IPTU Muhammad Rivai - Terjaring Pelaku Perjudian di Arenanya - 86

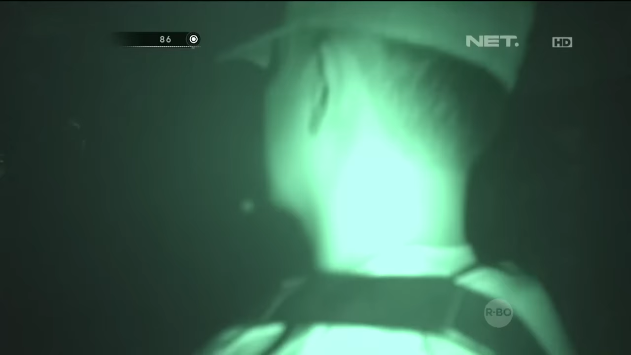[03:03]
Sampai di lokasi, ada keramaian terjadi ribut antara kedua kelompok tersebut.
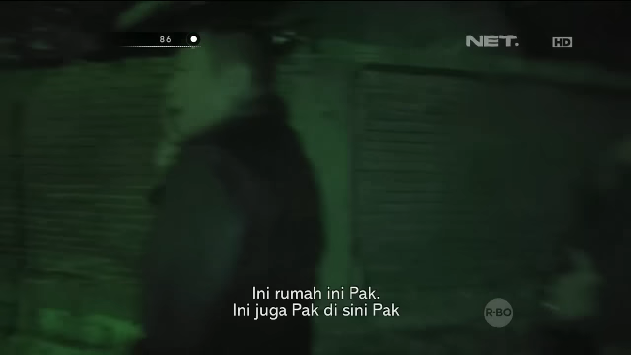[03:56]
Rumah siapa ini? Masuk rumahnya nih warga apa ini? Hancur rumah.
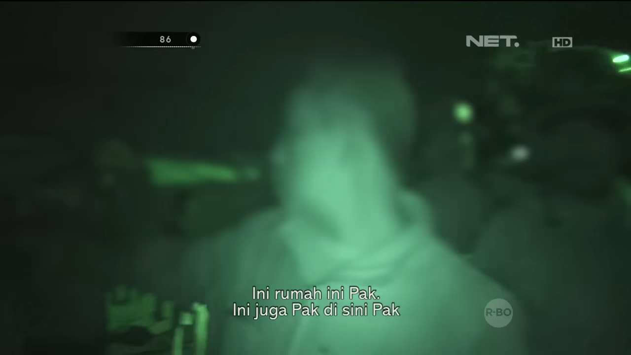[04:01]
Ini juga di sini, tombak masuk rumah orang. Tombak masuk.
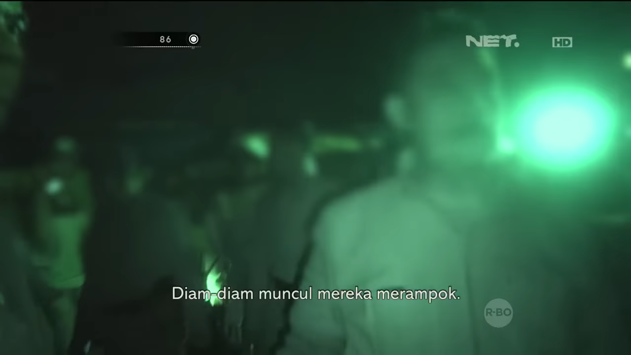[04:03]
Ini dia mau mencuri perakal merampok.
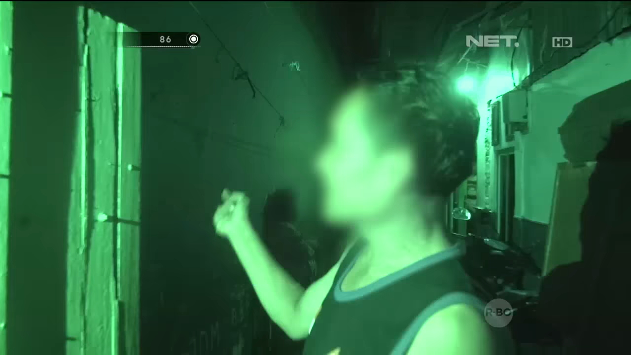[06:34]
Kita kaget juga karena pintu digedor-gedor, orang sudah teriak-teriak. Jadi kita tidak tahu apa dia maksudnya, dia mau rusak ini pintu, dia mau masuk apa dalam.